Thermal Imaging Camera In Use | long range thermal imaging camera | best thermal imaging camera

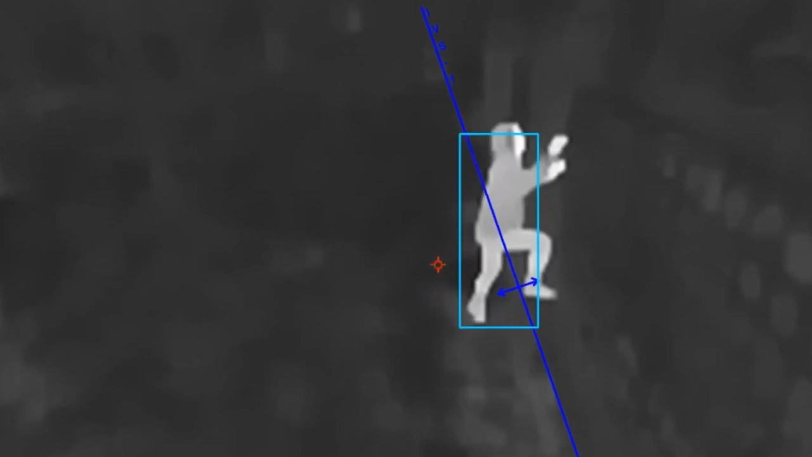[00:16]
सिस्टीवी कैमराज के बारे में हम सभी जानते हैं लेकिन आज हम बात कर रहे हैं तर्मक सिस्टीवी कैमराज की जिसकी नजर से छुपना लगबग नामोंकिन है
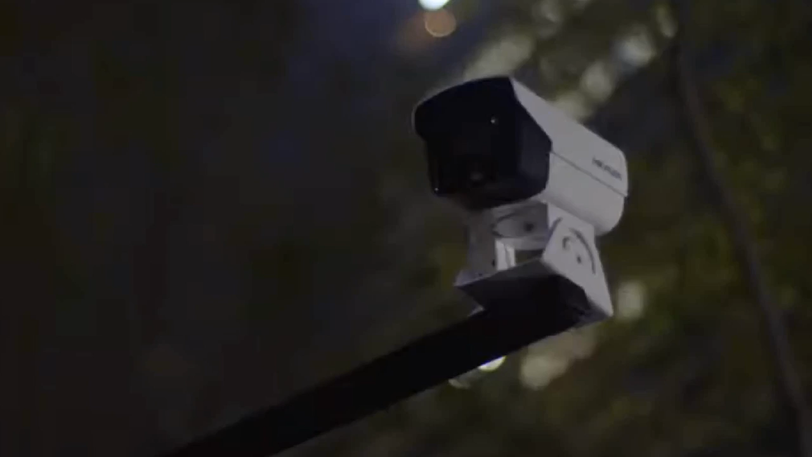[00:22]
हम डिसकेस करने वाले हैं इन रिमार्केबल डिवाइसीज में यूज होने वाले टेक्नलोजी के बारे में और
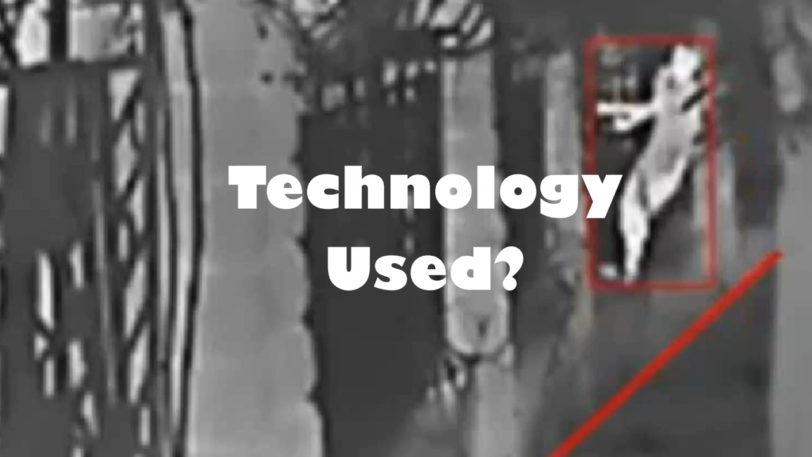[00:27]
साथ ही एक्सप्लोर करेंगे कि किस तरह से ये डिवाइसीज हीट की पावर को हारनेस करके
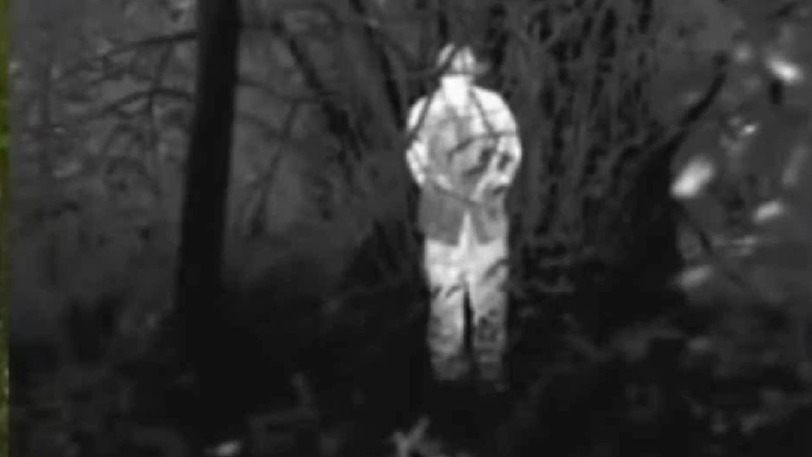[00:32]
एक ऐसे स्पेक्टरम को रिवील कर सकते हैं जो हमारी आईज कभी भी न
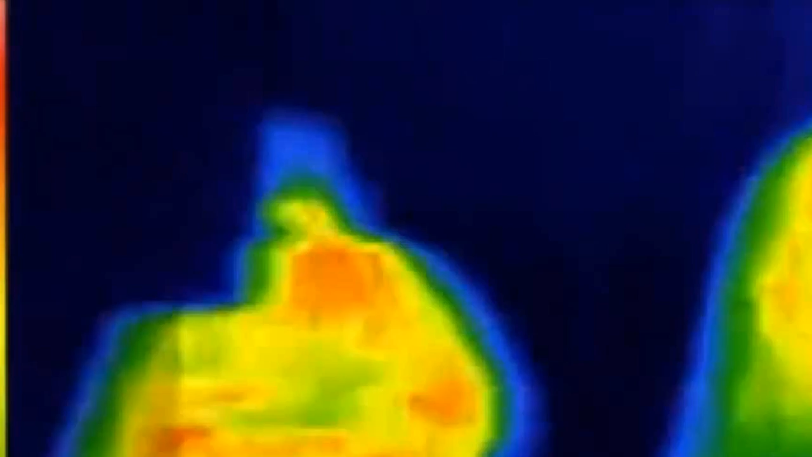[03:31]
यानी इन्फरार्ड एनर्जी या थर्मल एनर्जेट करती है जिसे उस अबजट का हीट सिगनेचर
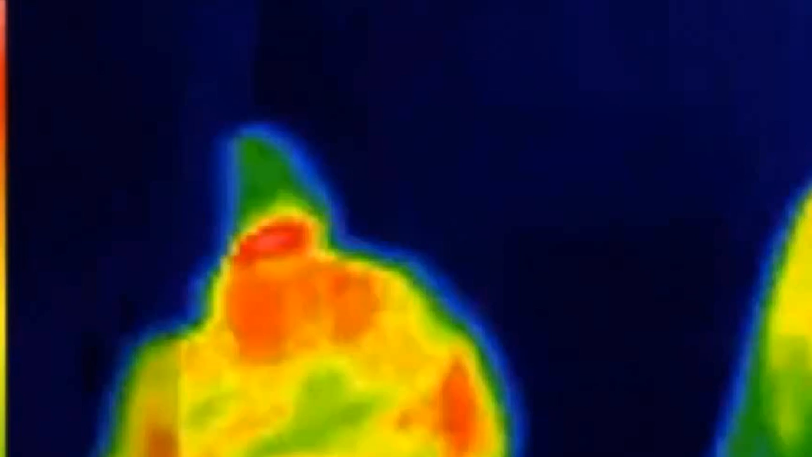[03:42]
भी
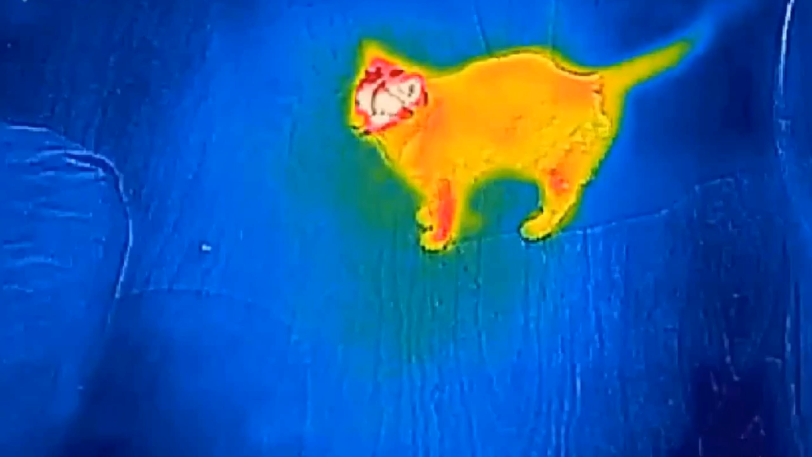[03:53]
कहा जाता है ये सबी energy absorb करते हैं और उसके बाद उसको radiate करते
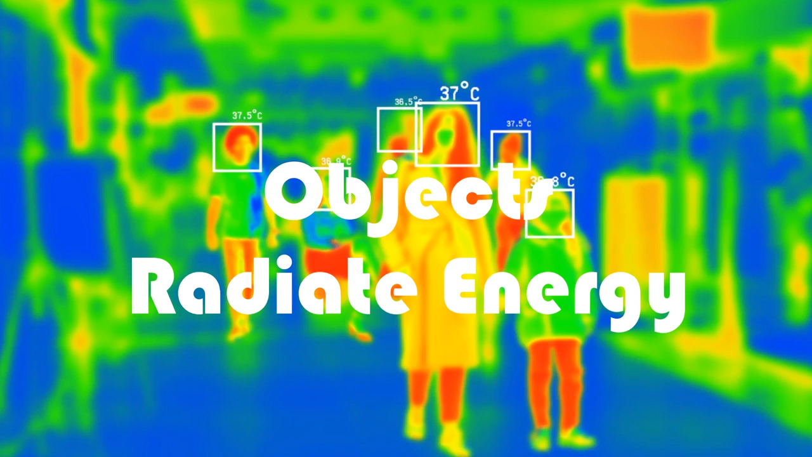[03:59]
हैं thermal cameras इस infrared heat को detect करते हैं जो कि हम अपने eyes से नहीं देख सकते हैं आज के advanced thermal imager छोटे से छोटे heat difference को भी detect करने में capable हैं ये इतने powerful
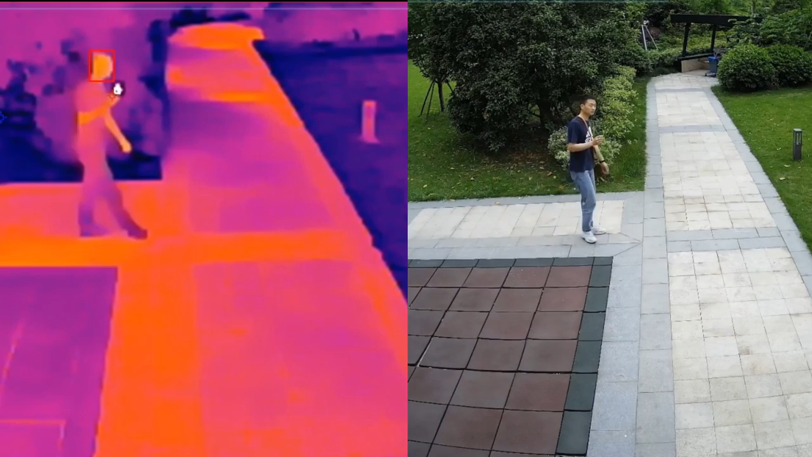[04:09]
हैं कि 0.01 degrees centigrade जैसे negligible difference को भी detect कर सकते हैं और फिर उनको
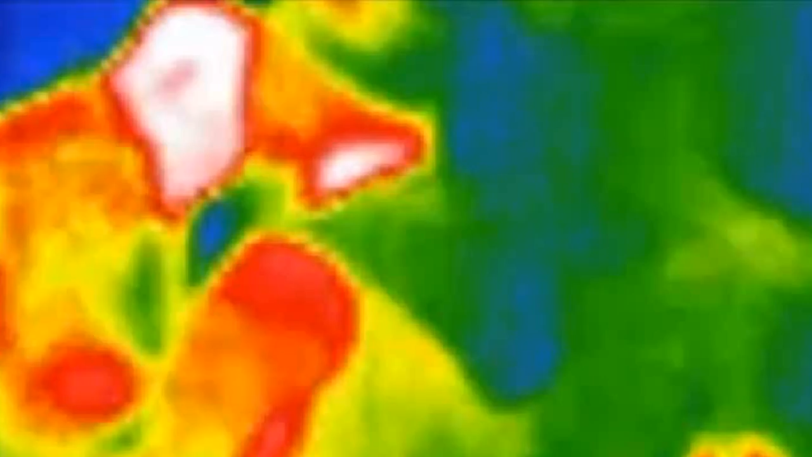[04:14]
shades of grey या different colors के द्वारा display कर सकते हैं और पुरा heat map generate कर सकते हैं ये सबसे ज्यादा effective
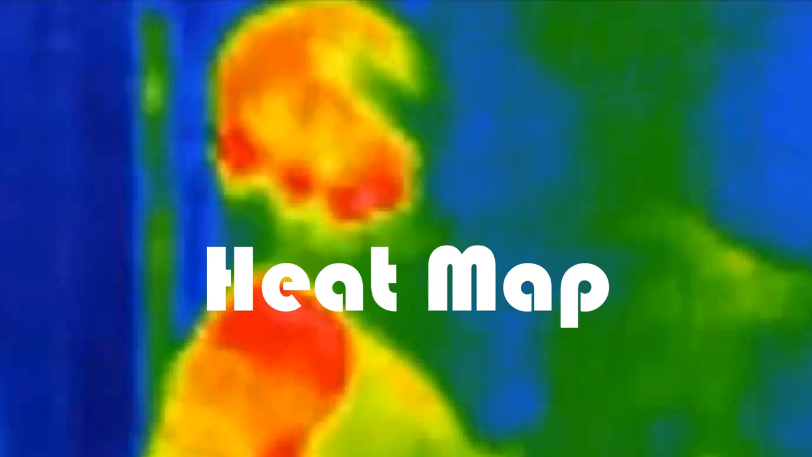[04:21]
technology है जो thin plastic के through भी देख सकती हैं इसके अलावा ये technology fog, smoke, rain, snow, dust,